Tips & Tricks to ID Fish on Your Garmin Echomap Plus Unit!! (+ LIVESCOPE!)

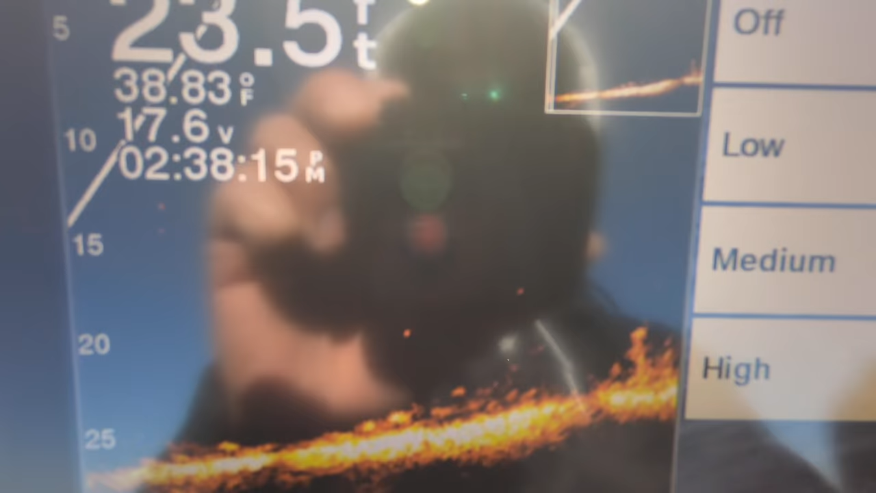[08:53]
On screen: depth 23.5 ft, water 38.83°F
so like i said i always just generally leave mine off
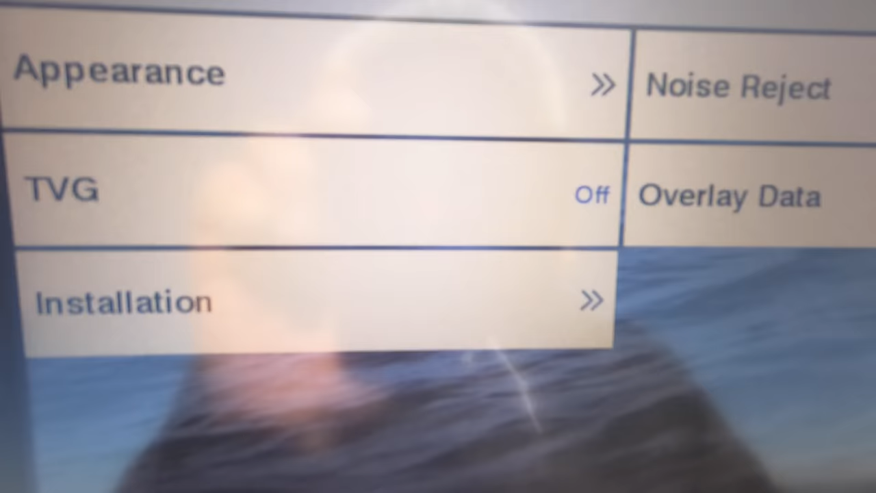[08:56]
so that's kind of just a quick rundown on my live scope settings as you guys can see they are just absolutely piled up
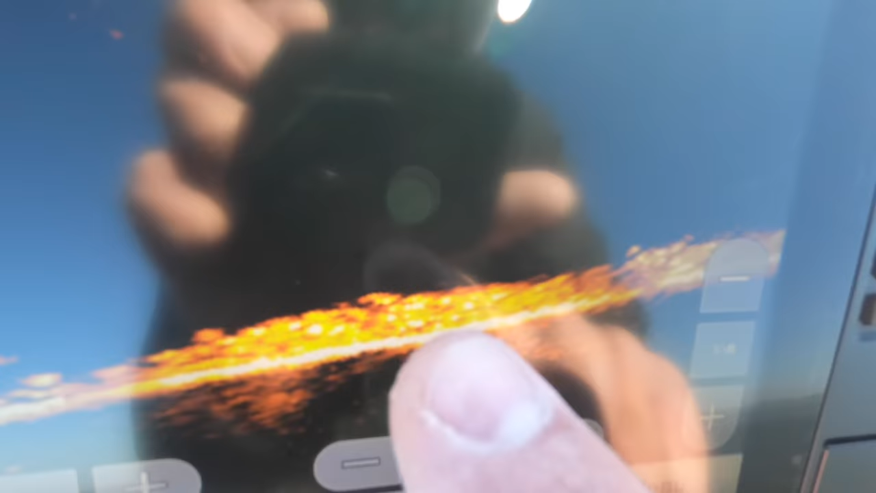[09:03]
on the bottom right there i've got to get the second gopro rigged up and get a couple baits down there like i said i have a feeling they're going to be white bass and not so much crappies considering
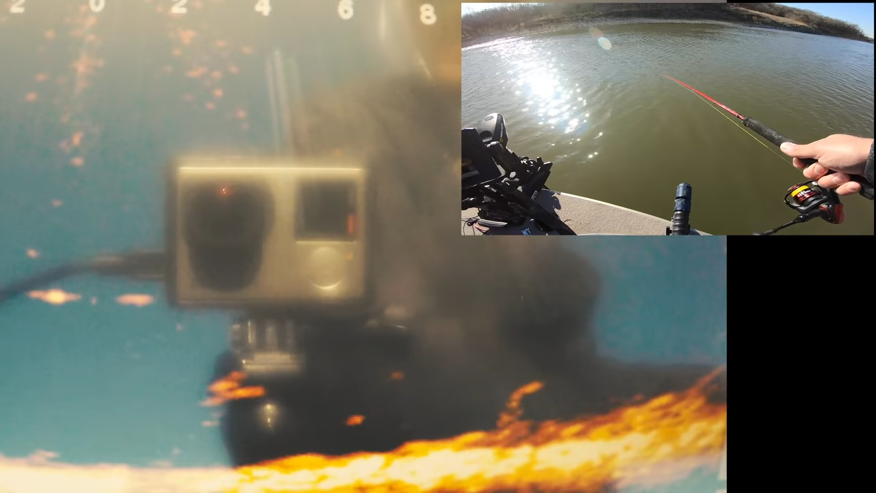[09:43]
what happened confirmed school of whites
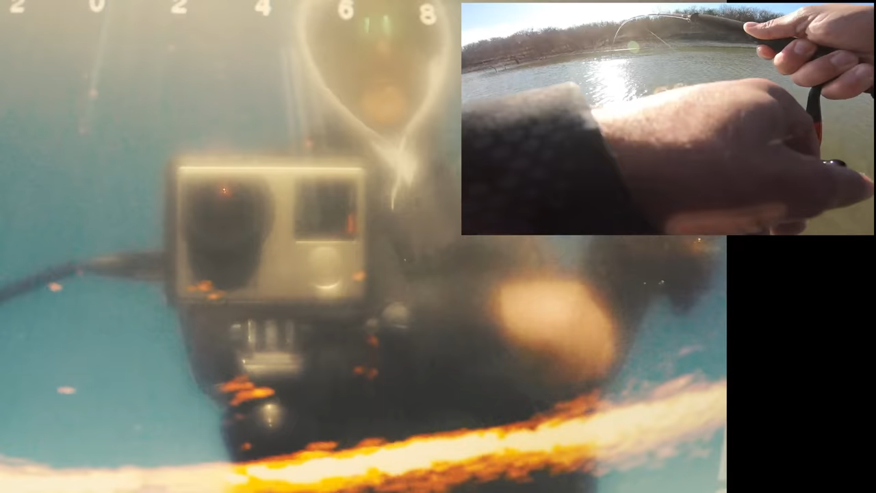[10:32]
it's so fun getting them up off the bottom like that can barely even see them everything feels huge huge on these 10 footers
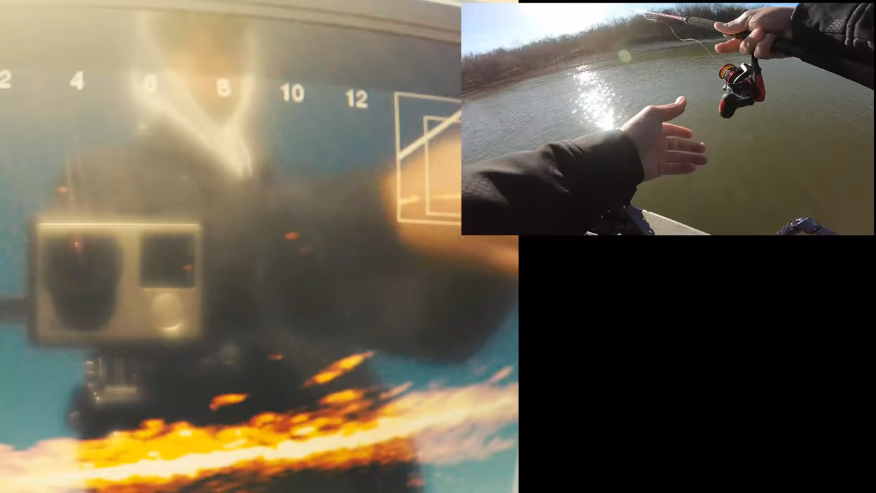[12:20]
caught his ass do the same thing pitch it out there might be out just a little bit too far out of the scope because i've got it zoomed in right away and oh i already have one on he was way out there that is a stack of fish and they're not big but they're all pretty fun on these
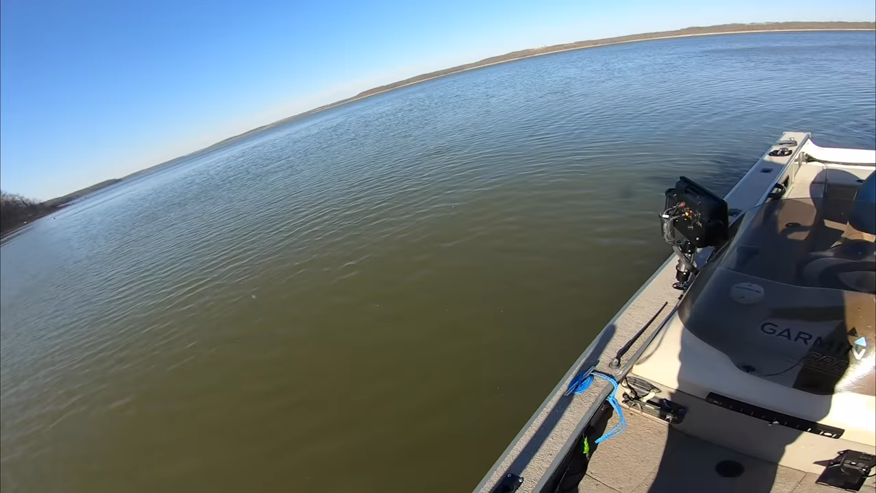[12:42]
10 foot dipping rods that i normally really don't like but they do serve a purpose get away from the fish but i mean look at that screen
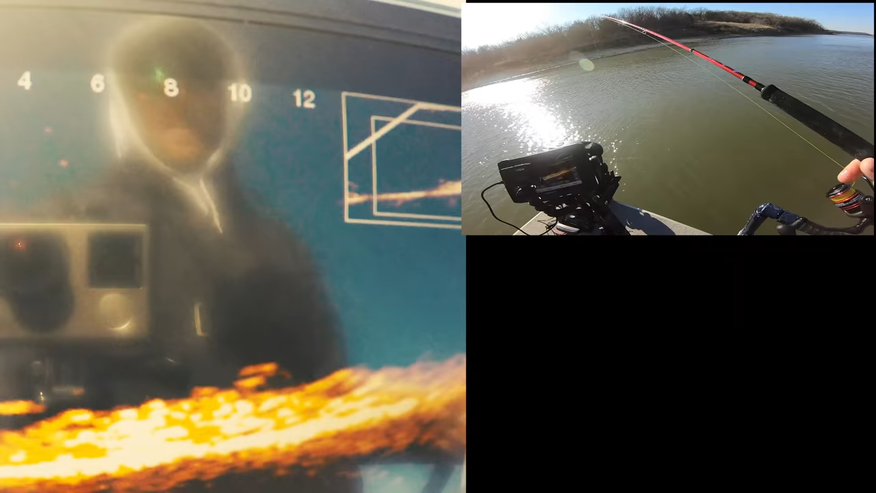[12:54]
down there it looks like the bottom but it's really just all it's all fish these are all whites just stacked on top of each other kind of like we saw in that screenshot i don't even think we really need live scope just like get it down close to them and like pick it up jig it once or twice i can see my jig now oh god just had one come up and crush it
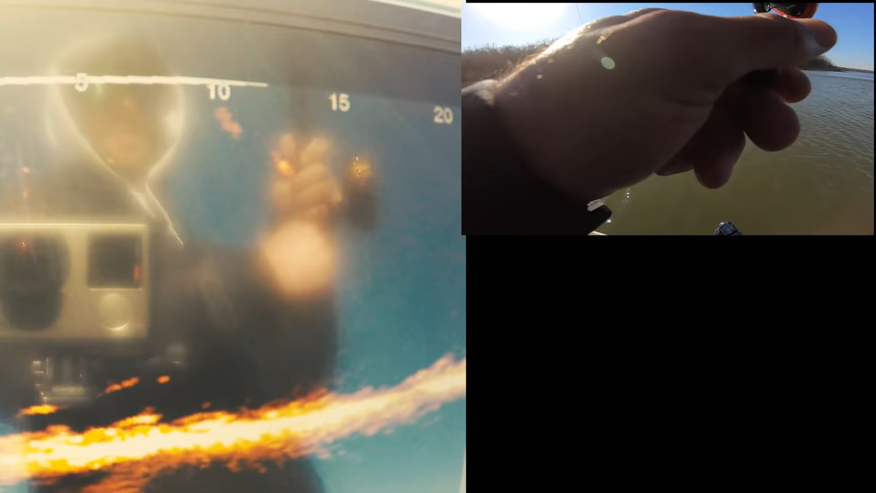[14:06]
got him all the way out there i kind of zoomed the screen out a little bit they're freaking